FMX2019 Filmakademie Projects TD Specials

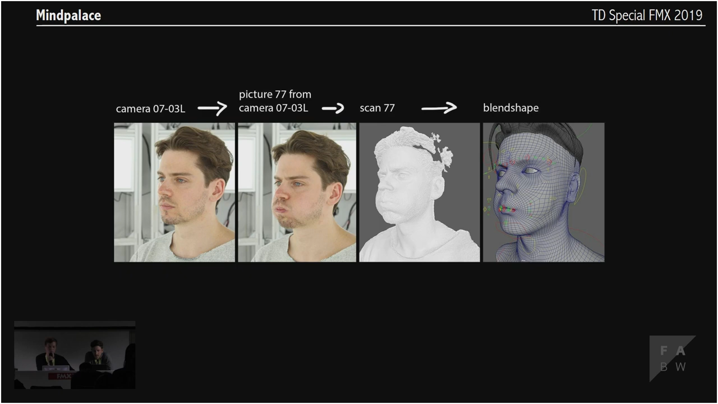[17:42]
so you can you always have the mesh that you need at hand without going through the tedious process of organizing everything by hand. It was also quite useful for the blend shape process later as well. And here are also the final character models that were created using those photo scans.